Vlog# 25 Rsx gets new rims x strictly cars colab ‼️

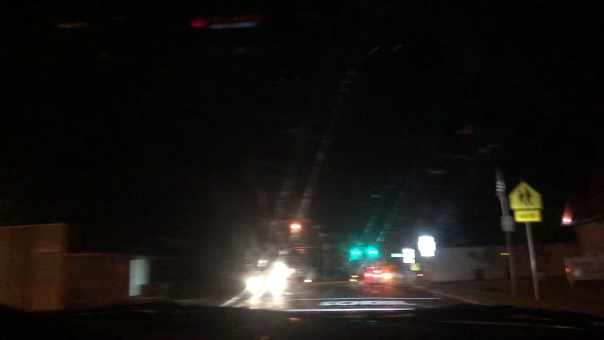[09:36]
Hmm Oh look Fire fuck I mean truck
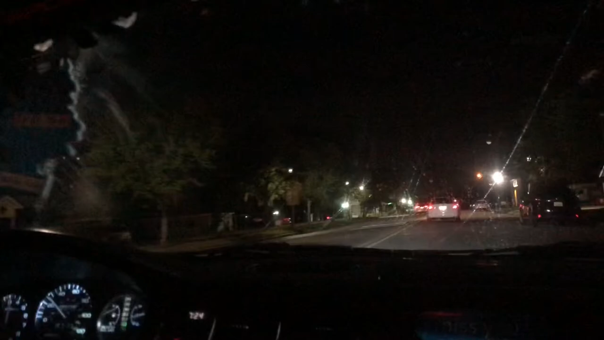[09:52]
Look at that slammed truck Where at? Right there It's for sale I think Where are we? Dundee? Yeah, I knew it Christ When I post on YouTube This shit is not for kids I'm not trying to get my shit taken down When I was going to start with my other YouTube channel I had like 108 But I just started to start from scratch